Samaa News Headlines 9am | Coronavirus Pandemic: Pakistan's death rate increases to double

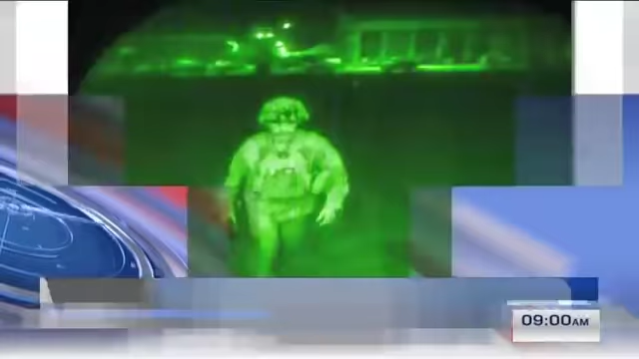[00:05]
20 साल बाद अमेरिका से आखिरी फौजी भी निकल गया।